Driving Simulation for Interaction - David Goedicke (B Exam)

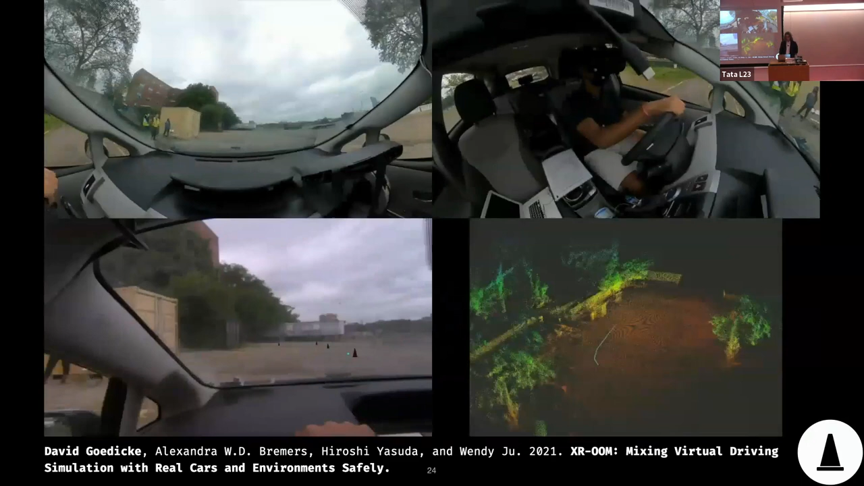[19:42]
Hold on, stop. And then also to show how this would work with this is an example of a driving task where the participant had to correct for driving slightly in the wrong direction Again, on the top left, you can see the view outside of the car. In the bottom left, you see the view from the participant, from the participant's headset point of view, with the virtual cones and the eye tracking, the gaze tracking dot. On the bottom right, this is the recreation of the motion in the ROS system.